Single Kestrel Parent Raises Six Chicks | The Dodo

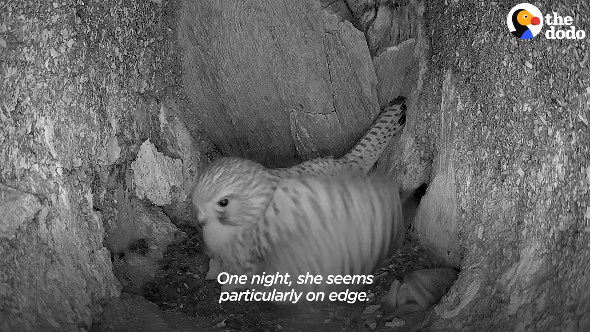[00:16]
One night, she seems particularly on edge. She can't see the threat in the darkness, but she knows it's there.
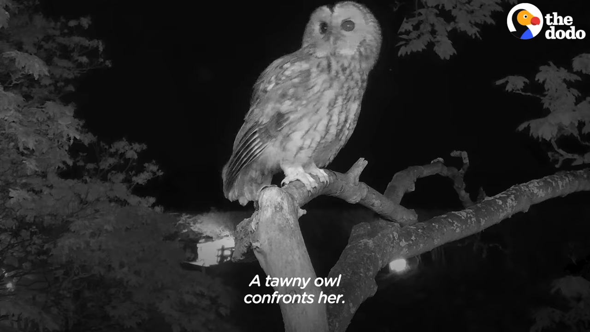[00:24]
A tawny owl confronts her.
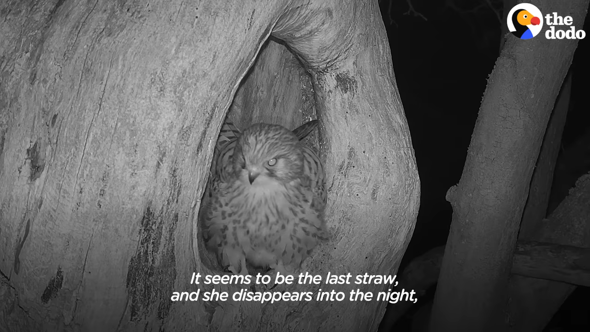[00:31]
It seems to be the last straw, and she disappears into the night, leaving the chicks completely alone.